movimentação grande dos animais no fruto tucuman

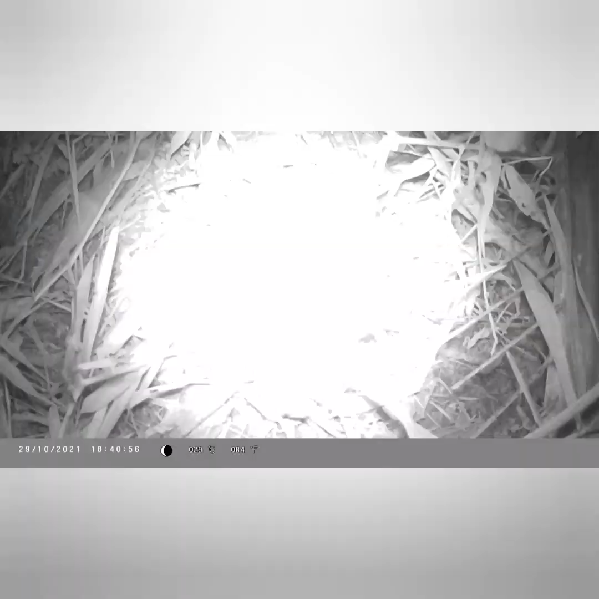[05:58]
A anta derrubou a câmera que estava filmando animais no pé de Tucumã.